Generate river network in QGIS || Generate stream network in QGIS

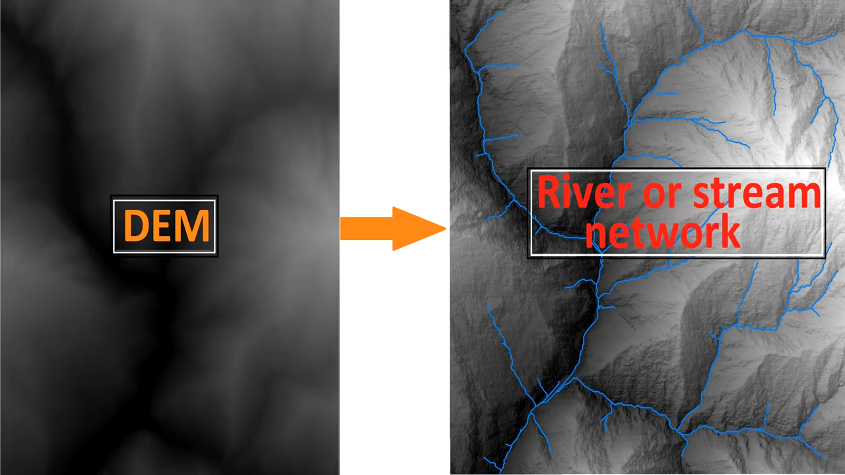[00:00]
hello and welcome back to another QGIS tutorial here I will be generating the stream network or river network using DEM digital elevation model you can practice with the video by downloading the DEM linked in the